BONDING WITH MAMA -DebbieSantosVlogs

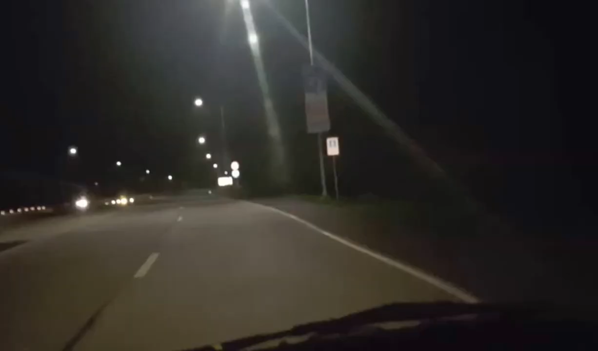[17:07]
Dito na ako ngayon dumaan sa MCX para SLEX na.